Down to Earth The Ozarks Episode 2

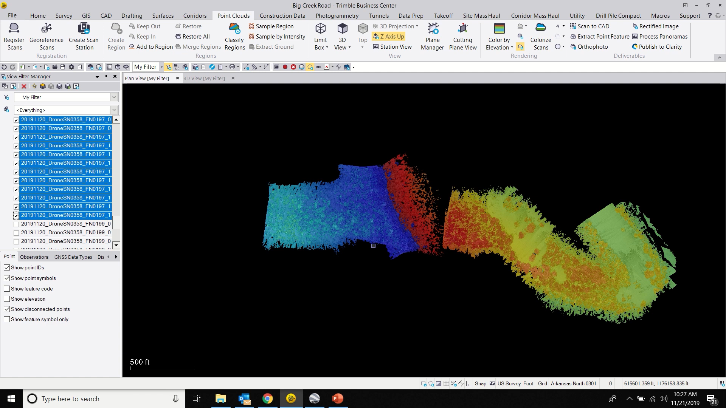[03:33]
flights and we've got a little bit of gap in the data from just around where the bluff is and so what we're gonna do is we're gonna create a small